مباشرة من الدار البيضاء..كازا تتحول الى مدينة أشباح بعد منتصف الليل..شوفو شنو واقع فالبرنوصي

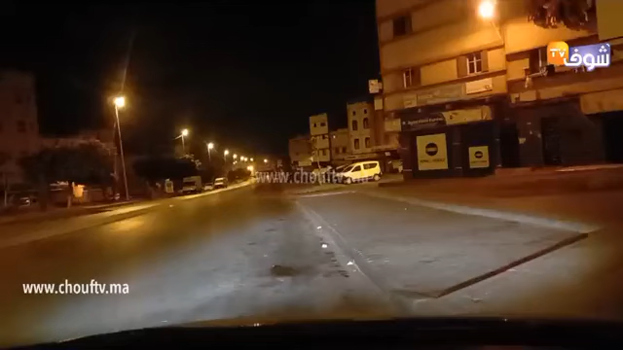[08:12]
نطلع القدس، غادي نحاول نطلع القدس، طريق 86 حي طريق. سير دوار بيه حي المحمدي خويا، غادي نكونو راجعين وغادي ندوزو على منطقة الحي المحمدي. أكيد الحي المحمدي، والحي المحمدي كندوزو عليه يوميا، غادي ندوزو الحي المحمدي.